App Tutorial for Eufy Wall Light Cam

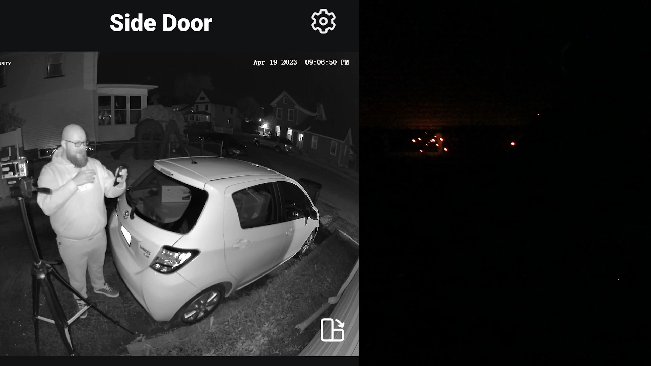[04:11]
The the IR light from the Eufy camera is actually really good. You're getting a lot of definition.